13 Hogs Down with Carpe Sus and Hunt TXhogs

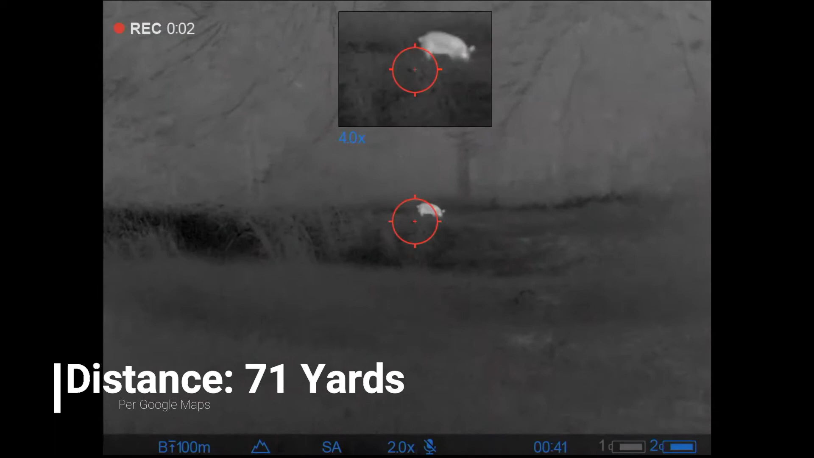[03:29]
We ended up only being 71 yards when I looked it up later on based off the terrain. He was a pretty small boar, but this time I'm on the right, so I'm not hitting anybody with any brass.
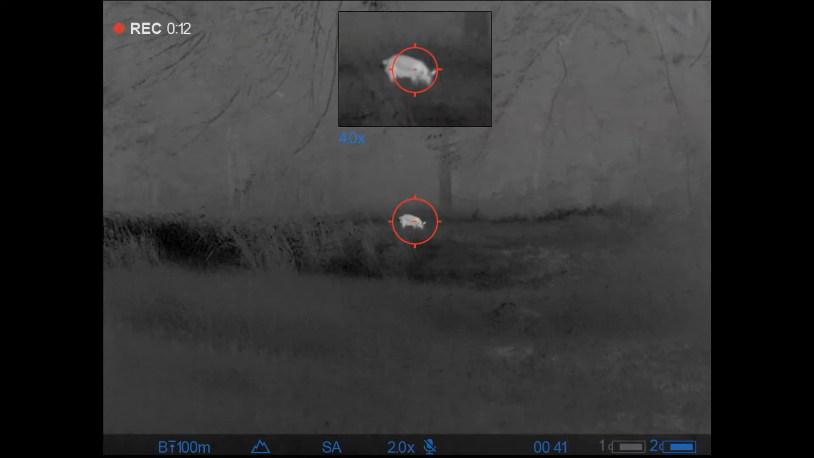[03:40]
So Brian's going to do the countdown. Three shots, three hits, and that one was it.
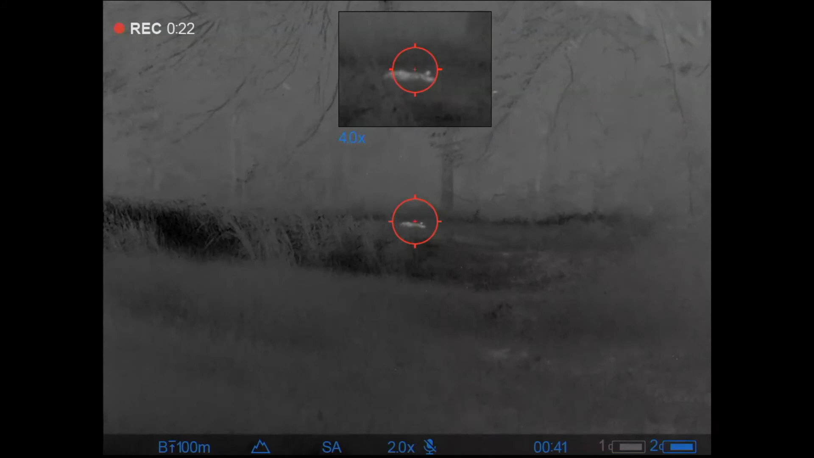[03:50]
And that's basically my hunt for the evening. This was a little 80-pound boar, spotted boar, looked nice, and he's not going to bother that place anymore.